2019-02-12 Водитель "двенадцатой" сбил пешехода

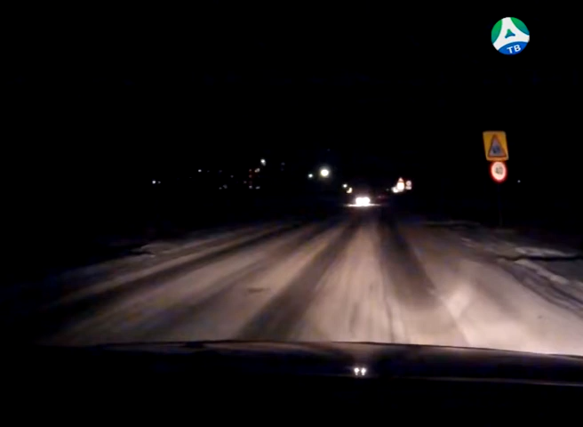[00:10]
По автодороге Азбест-Малышева автомобиль ВАЗ-2112 направлялся в сторону города. Впереди него в том же направлении ехал грузовик. На четвертом километре 46-летний водитель решил обогнать большегруз. Для этого он перестроился навстречу и прибавил скорости.